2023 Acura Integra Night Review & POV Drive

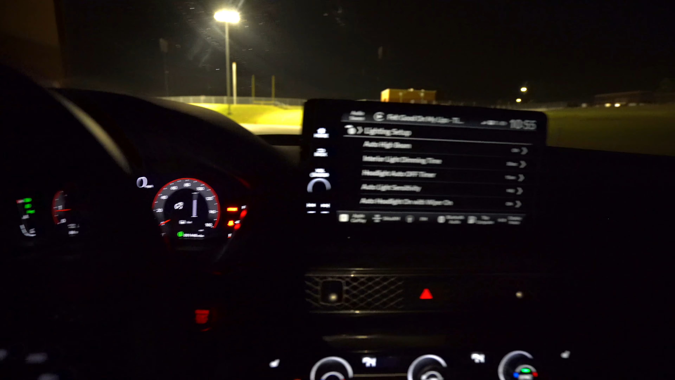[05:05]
So you can still do manual control if you want to. Otherwise, you can adjust things on here.
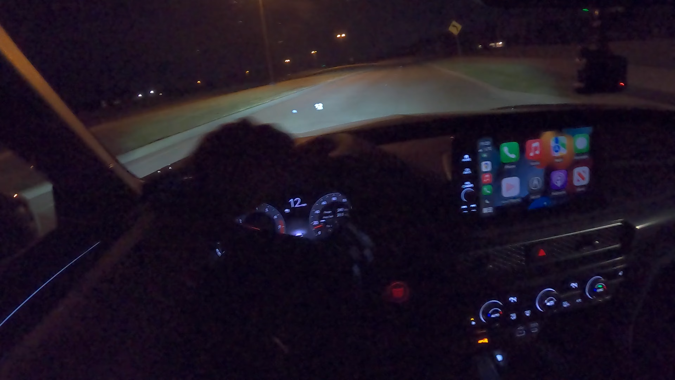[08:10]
But first of all, I'm definitely impressed with these headlights. They're very bright. They've got a nice beam pattern, and even with overhead lights right there, the high beams turned on. So we'll see how they do. I really don't think I've ever been disappointed with Acura headlights, but I think I also get blinded the most with them too, or flashed, I should say. So something to keep in mind. We'll see how it goes today. Let me turn the high beams off.
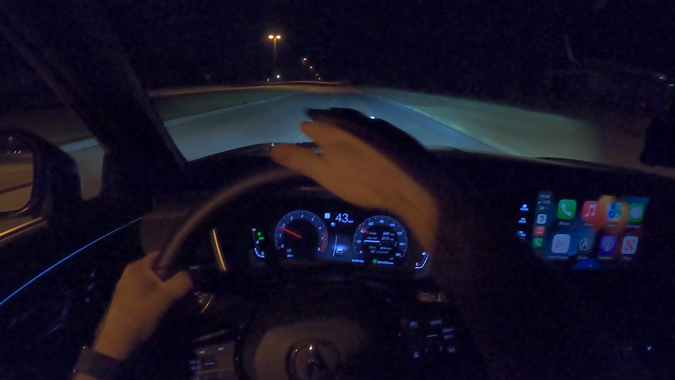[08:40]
Nice and bright on that right side. Good beam pattern right there for the most part. Head-up display is nice and clear without being too big and annoying. I kind of like how it's just a nice little small one. All right, I turn the automatic high beams on again, and they turn back on. So real quick, before we get on a dark road, we got automatic dimming rear view mirror. No automatic dimming side mirrors. So something to keep in mind if that's something you were looking for. I like the ambiance in here.
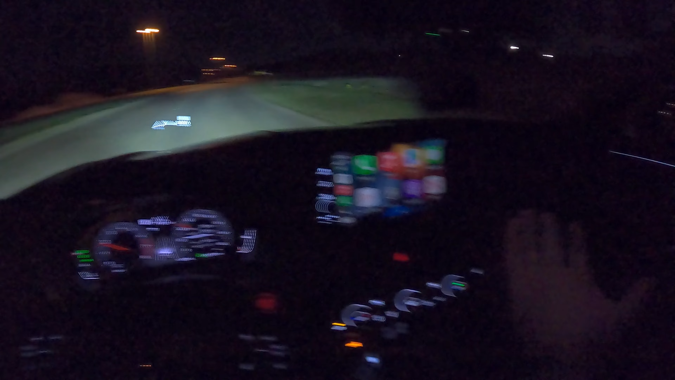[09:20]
But let me know what you think. No colored, really cool ambient lighting like the TLX review that I showed you. So be sure to check that out. All right, so we just hit some oncoming traffic. The high beams just shut off. So that's always good. They are very quick and responsive to shutting off when people are coming. We'll see if they turn back on, even with a stoplight coming.
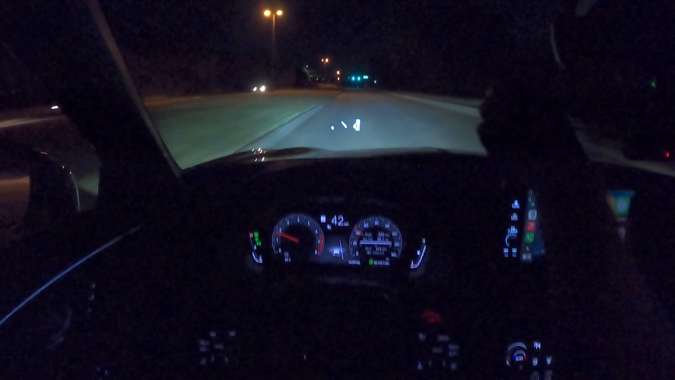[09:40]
And they did. Boom. Turned back on right away. And let's get on a darker road. Okay, as we come over the hill, automatic high beams are on. They just shut off with that car coming. So we got low beams. See how it is as we flatten out here.
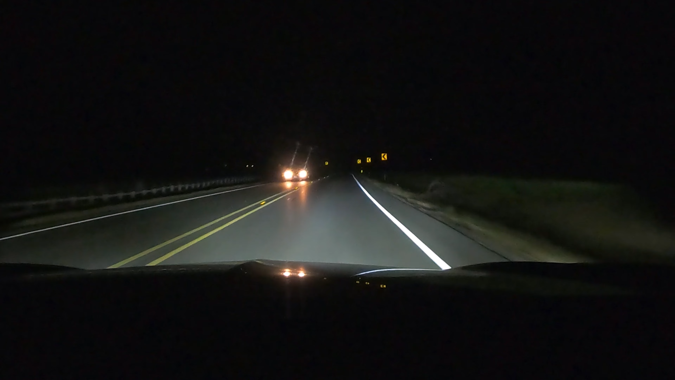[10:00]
Even a Civic right there. Nice and bright into that corner. High beams on. Now I got the low beams on my own. There's no adaptive function. So keep that in mind. But the left side oncoming traffic lane is definitely a lot more dim around the corner. But as we straighten out, just the low beams here. This is looking pretty good. Nice and bright. I got good distance there. Let me flick these back on. Automatic high beams.
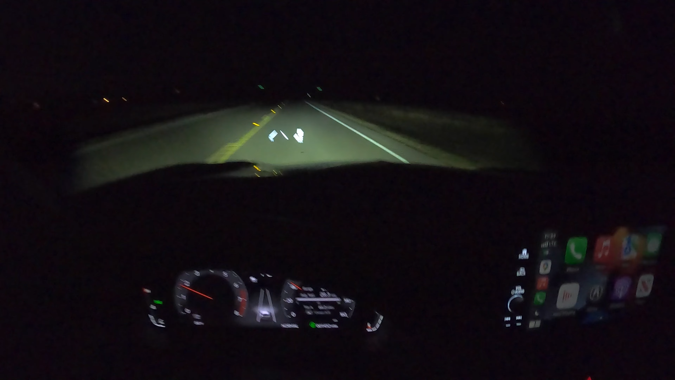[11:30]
Oh, because I had the high beams on. Fog lights off. On. Off. On. The beam pattern is definitely still pretty wide. We'll get here in a second.
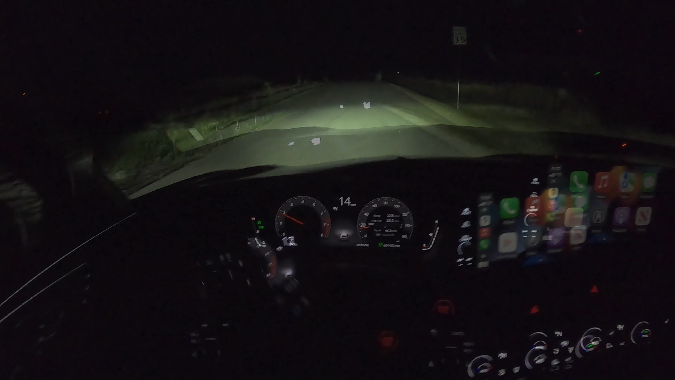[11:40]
Okay, just the low beams right here. And they've got pretty good width. I have the fog lights on. Fog lights off. Fog lights on. They're definitely close next to the vehicle, but there's no cornering light or anything.
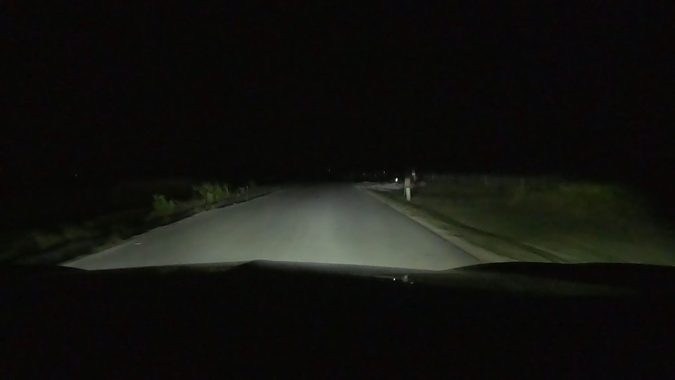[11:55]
If you keep your fog lights on, you'll have a little bit of cornering access there. Something to keep in mind. Okay, now I'm where I like to take these little corners where you can kind of tell what you get with the cornering amount of light to the side.
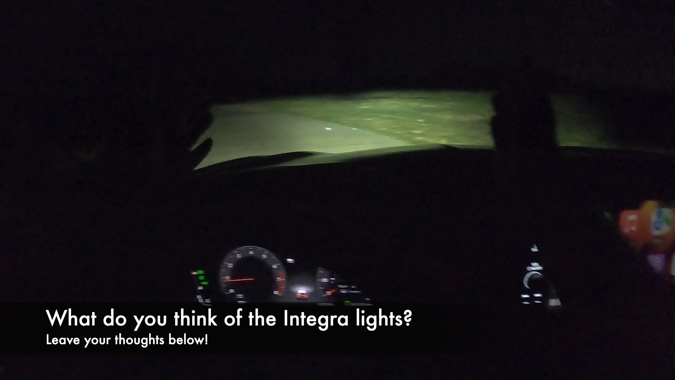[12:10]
Some vehicles, it's like you got light in front of you and none, none out to the side. This one, I can actually see pretty good over there. So when you're starting to go around like a corner in town or real dark corners,